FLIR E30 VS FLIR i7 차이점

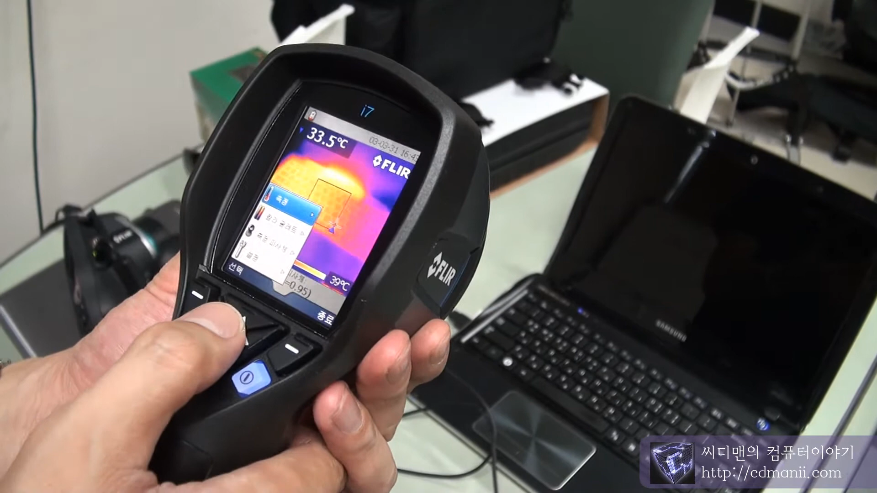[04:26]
On screen: spot 33.5°C, scale top 39°C
보여드리면
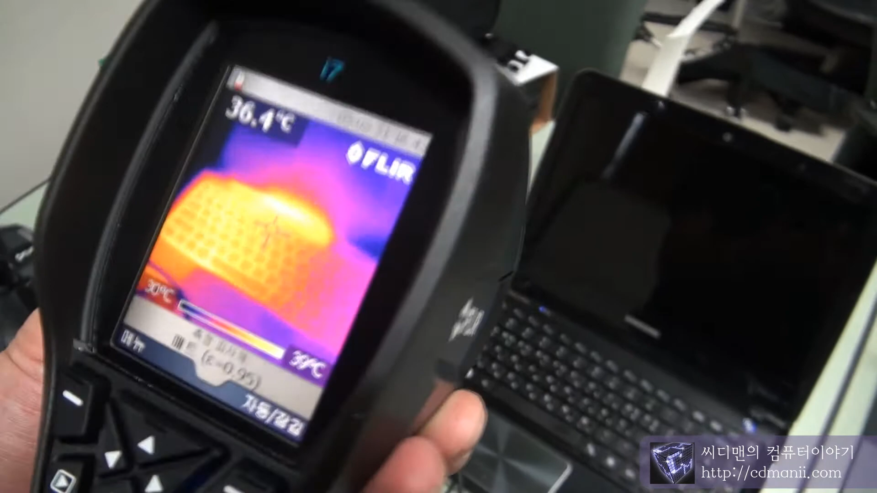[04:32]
On screen: spot 36.4°C, scale top 39°C, scale bottom 30°C
가운데 이제 십자 부분의 원이 얼마나 작느냐에 따라서 더 디테일하게 온도가스를 구분해낼 수
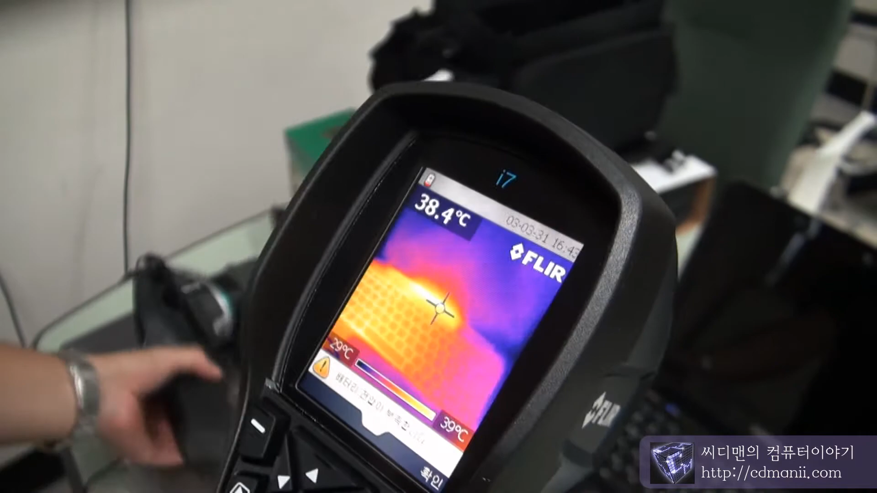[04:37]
On screen: spot 38.4°C, scale top 39°C, scale bottom 29°C
있기 때문에 지금 보시면 이 시리즈랑 230하고
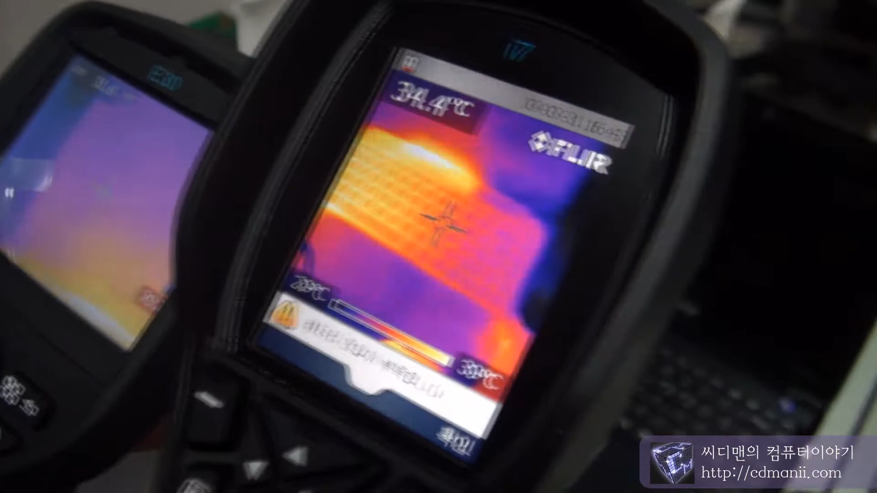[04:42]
I7하고 십자 포인트 부분의 온도, 작은 원부분이 I시리즈가 더 크게 보이실 거예요.
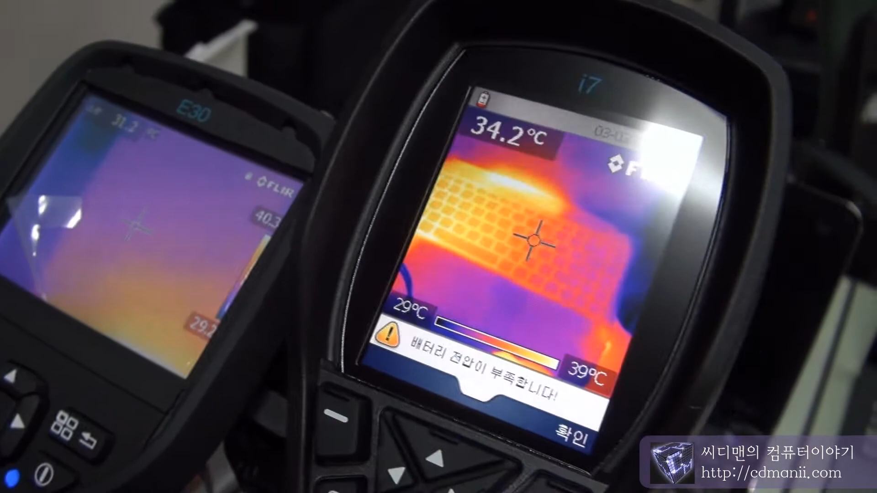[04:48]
On screen: spot 34.2°C, scale top 39°C, scale bottom 29°C
네. 작은데 좀 크네요.
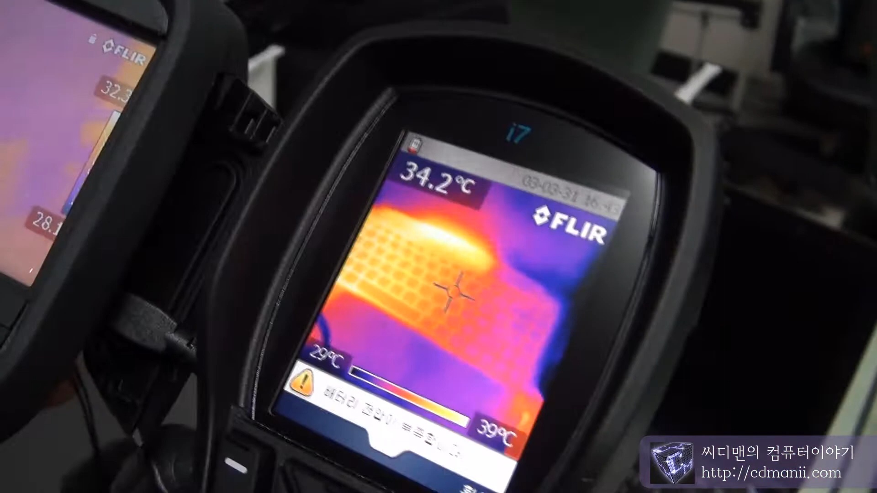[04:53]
On screen: spot 34.2°C, scale top 39°C, scale bottom 29°C
그러니까 그 십자 부분의 원이 작으면 작을수록 더 정확하게 온도를 구분해낼 수 있다는 얘기거든요.
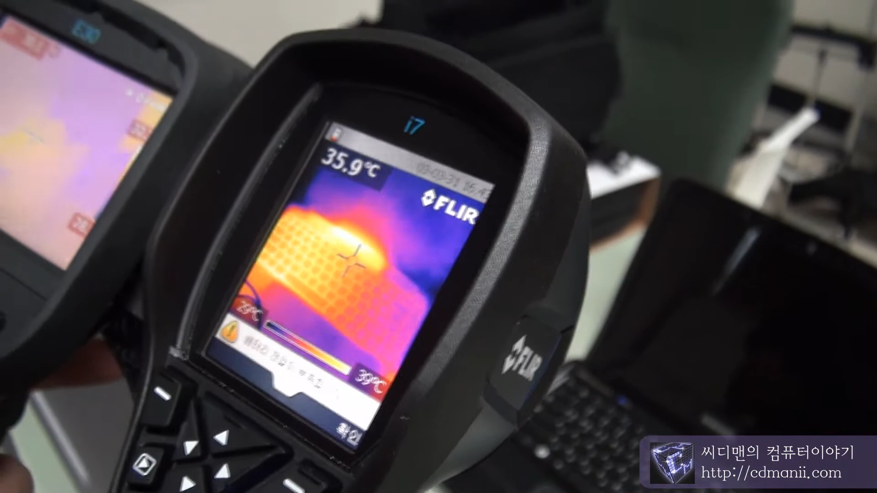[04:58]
On screen: spot 35.9°C
네. 그러니까 어떻게 보면 이 원 안에 평균값을 왼쪽 상단에 온도를 표시해주고 있는 거기 때문에 원이 작으면 작을수록 더 정확하게 측정을 하실 수 있는 거예요.
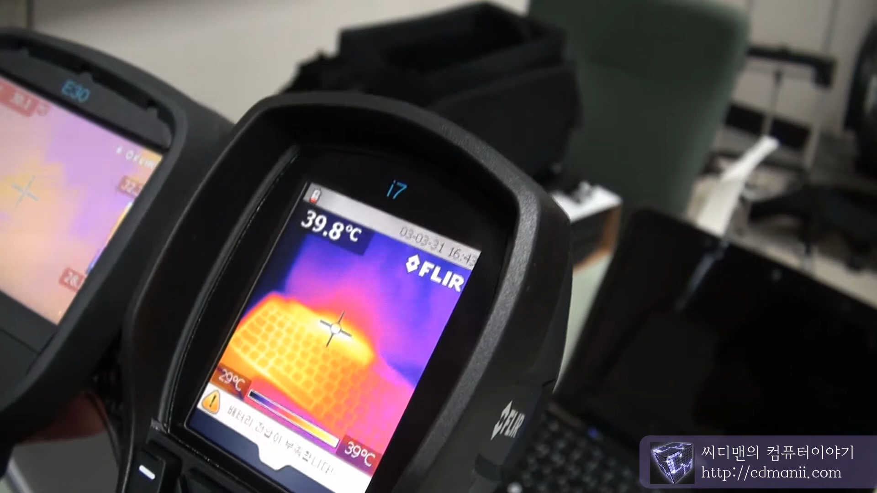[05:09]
On screen: spot 39.8°C, scale top 39°C, scale bottom 29°C
뭐 찍었을 때 어쨌든 온도를 잘못 측정하는 건 아닌데
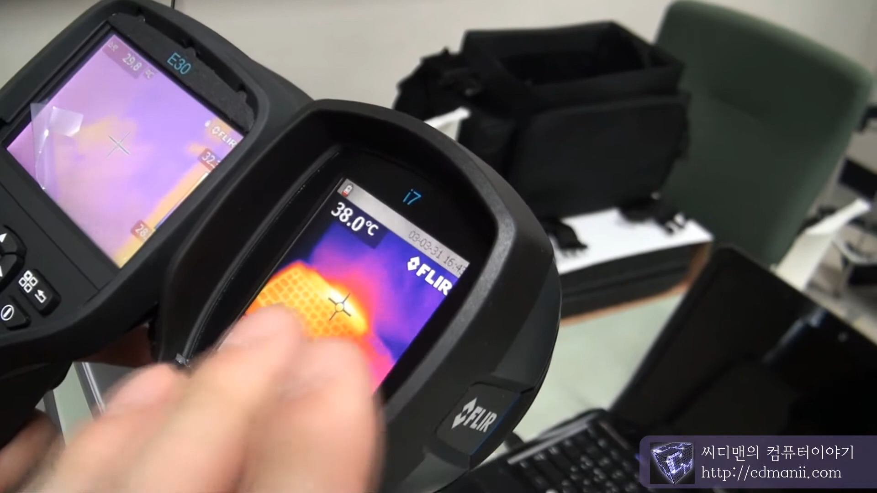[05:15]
지점을 정해서 그 부분을 측정했을 때 네.